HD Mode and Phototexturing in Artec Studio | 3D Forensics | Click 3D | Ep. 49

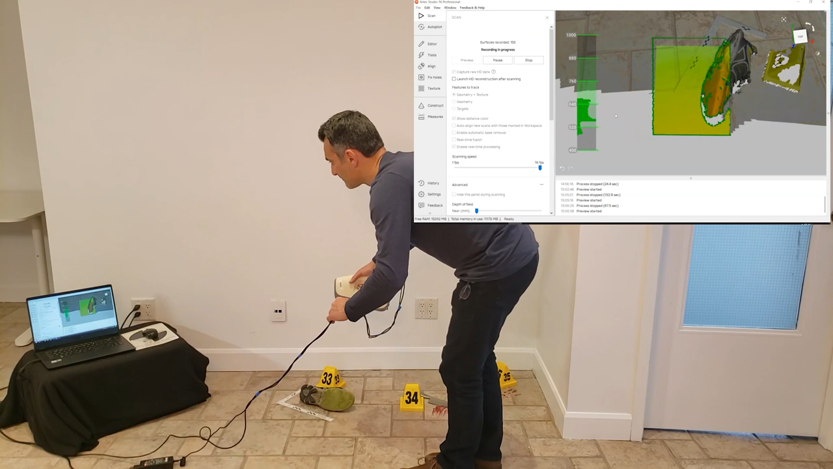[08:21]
You can see I'm just sort of painting here back and forth, making sure that I cover all the areas. Like that. Okay.
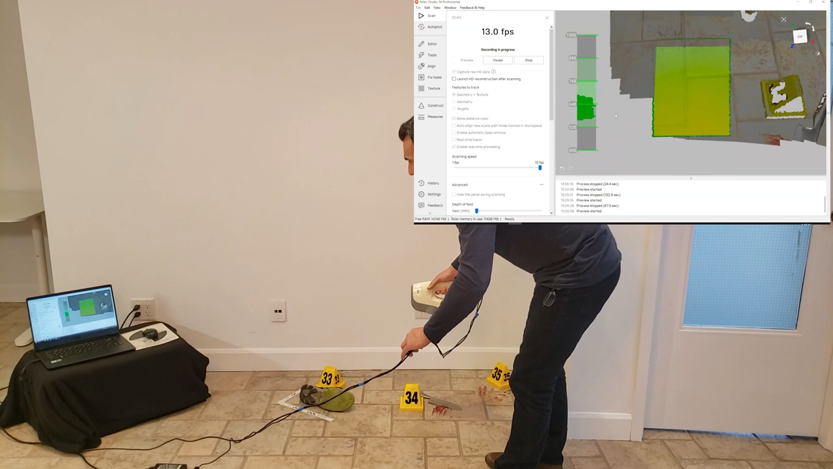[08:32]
Now, I can see that I have some gaps where there are some of the numbered markers here. And that's because they're a little bit reflective.
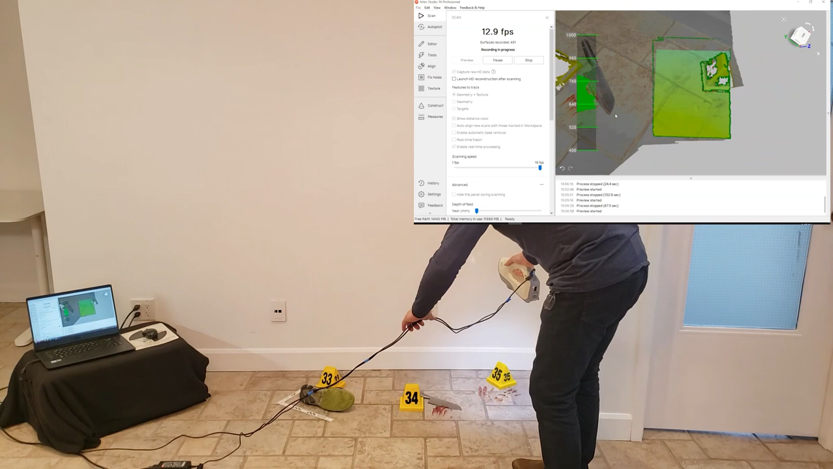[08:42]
And whenever you have items that have a high contrast, it can cause a little bit of difficulty. So what I need to do here is I'm going to get a little bit further back.
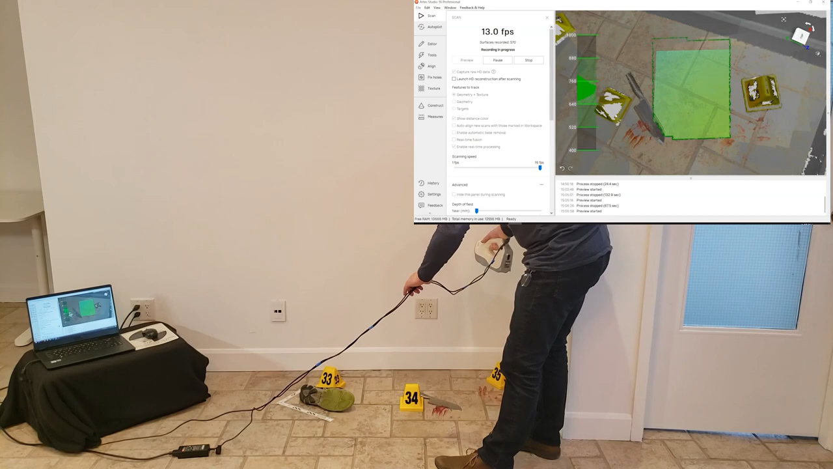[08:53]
And I'm going to come over the back of this one. Make sure I get the back there. Not too bad. The side here is a little bit of a gap. Get a little bit closer. See, as soon as I go perpendicular to the number, I pick up more data.
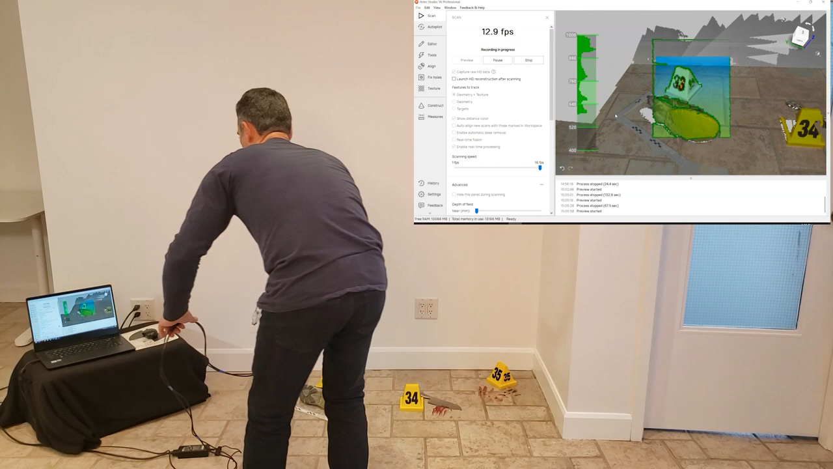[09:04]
And that's important. So I'm going to get the shoe. And let me just check the marker back here to see if I can get a little bit more data. And that's about as much as I'm going to do, I think.
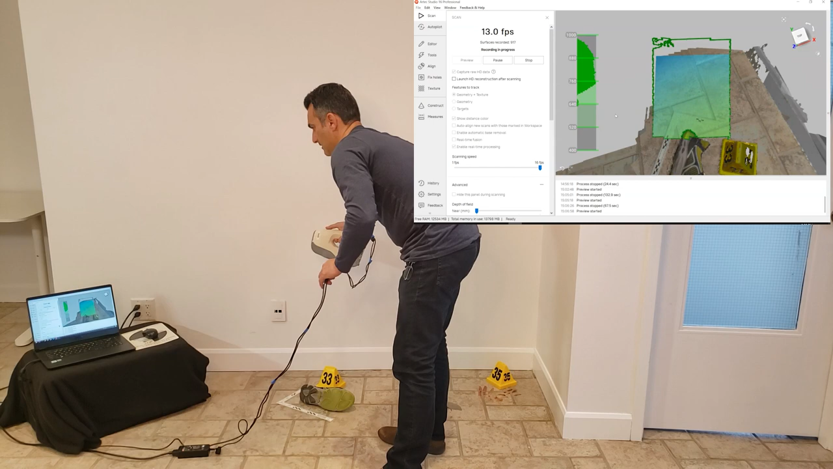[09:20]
And that's it. And stop here. Okay.
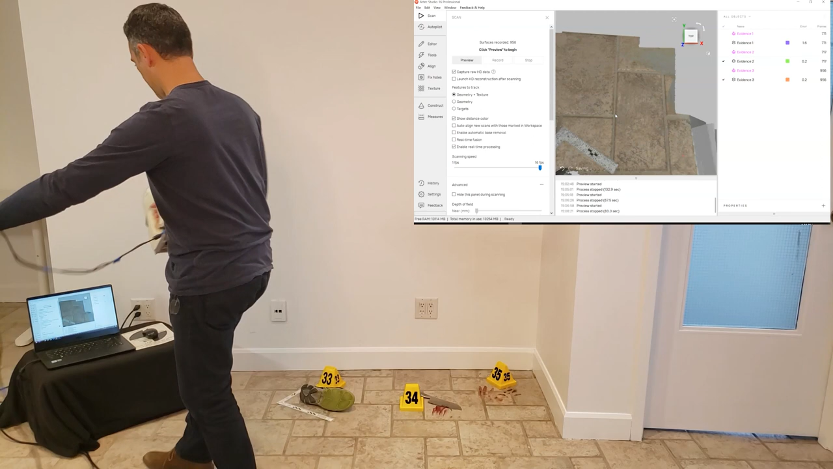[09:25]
Let's see if I slipped on that one. Let me zoom out. I've got two of them open here.
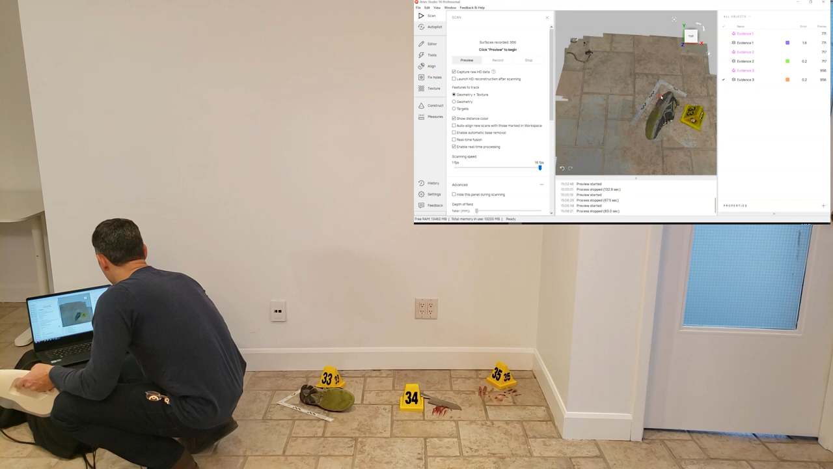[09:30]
So that one's not bad either. You can see I've got enough space there. I've got enough of the marker and the bloodstain. So we're going to leave it at that.
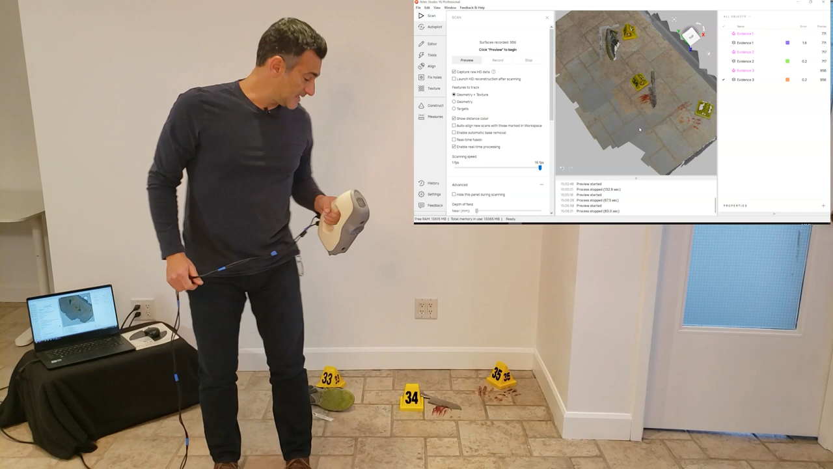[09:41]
What I'm going to do is I'm going to get a camera or I might just get my phone and then take some photos of the same thing.
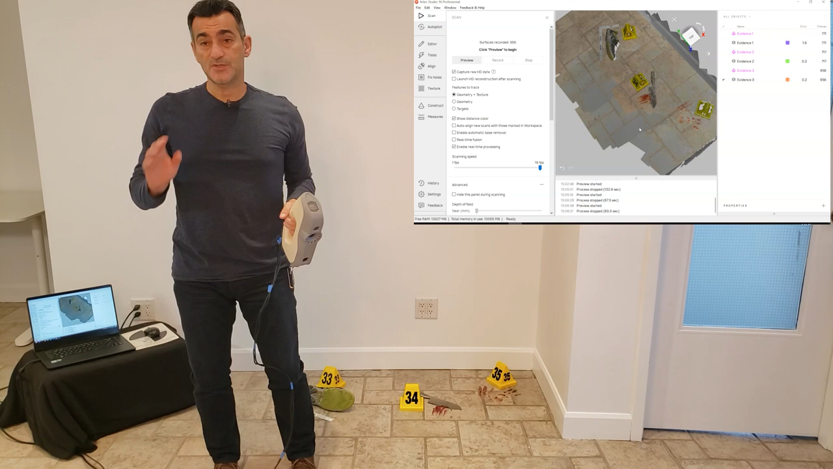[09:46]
Now, it's really important that you don't move anything in between here. So everything's stationary. I'm going to take the photos. If I move something now or something changes in between when I'm scanning and when I take the photographs, it's not going to register properly. So the photos won't be properly placed on the geometry.
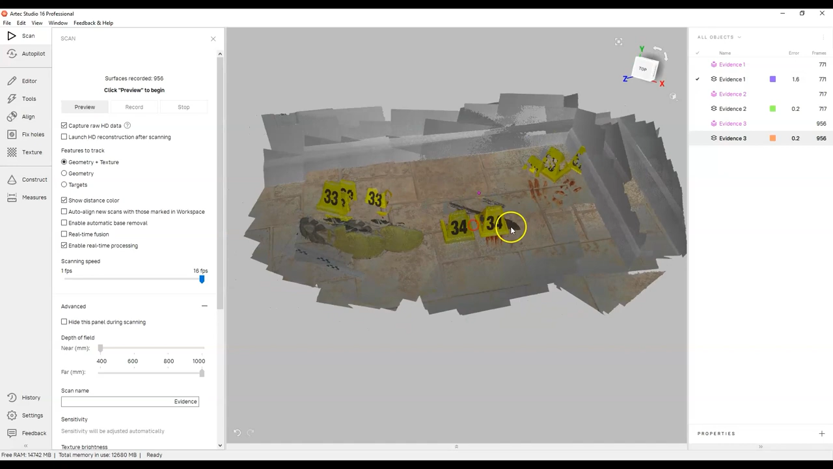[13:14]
I check the first one that we did let me shut off the last one this one here you can see it slipped and stuff like that now I could probably fix some of this if I just do some registration and stuff like that but hey I went back did it again it was pretty quick to do that so this one looks pretty good number two is
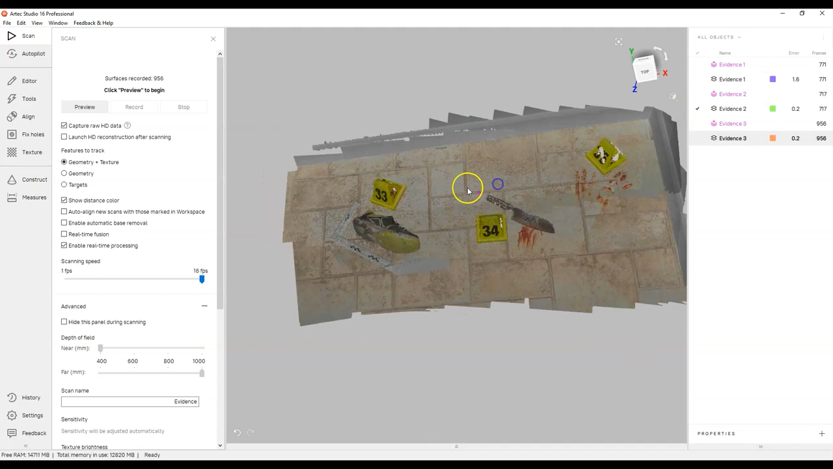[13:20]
not too bad you can see there are some gaps here and such and then I've got the